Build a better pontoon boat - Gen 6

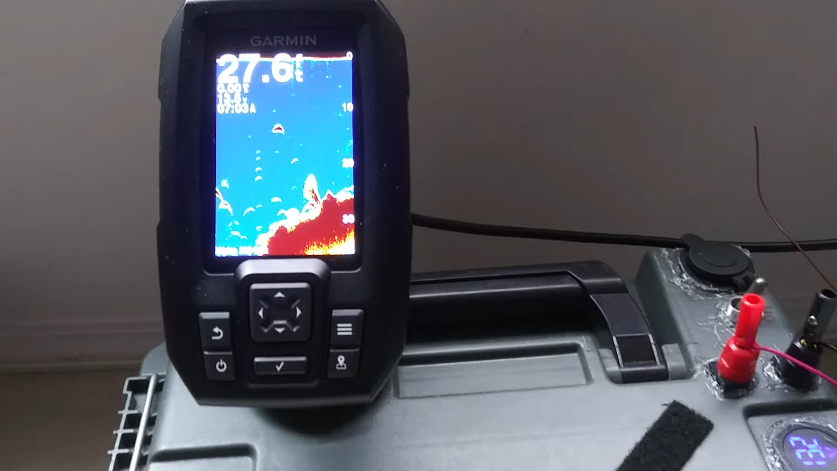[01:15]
I bought this fish finder together with the battery and I have a difficult time finding good spots on the boat for these accessories.
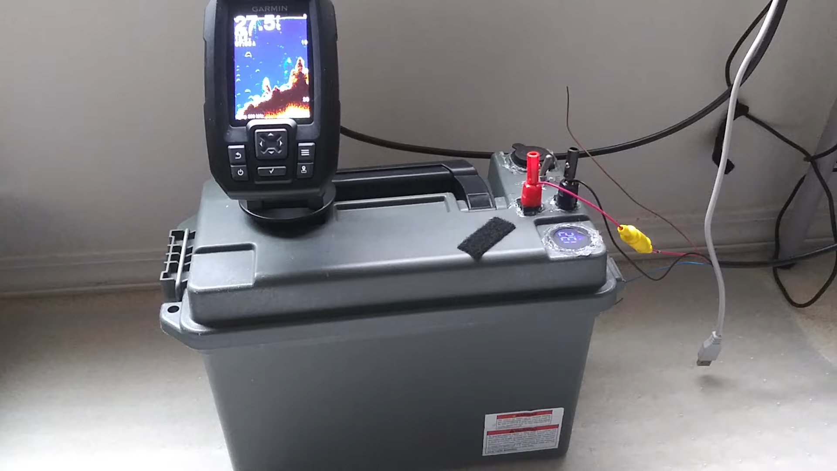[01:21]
Besides, I need to have a few fish pole holders and also mounting a paddle drive.